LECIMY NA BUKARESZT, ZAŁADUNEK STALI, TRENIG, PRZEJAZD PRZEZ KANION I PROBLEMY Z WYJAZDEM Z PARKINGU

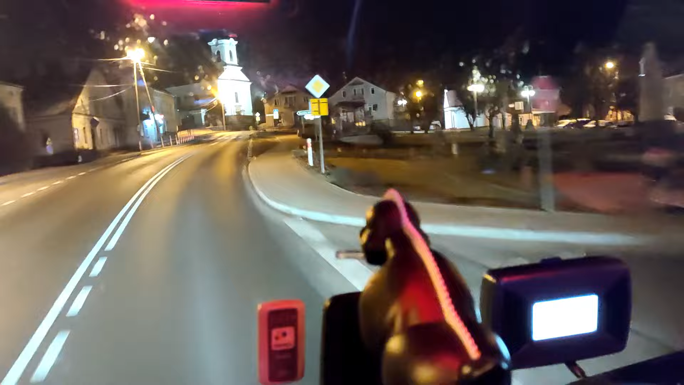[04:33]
No i jesteśmy na granicy na Barbineczku. Ktoś tam kiedyś w komentarzu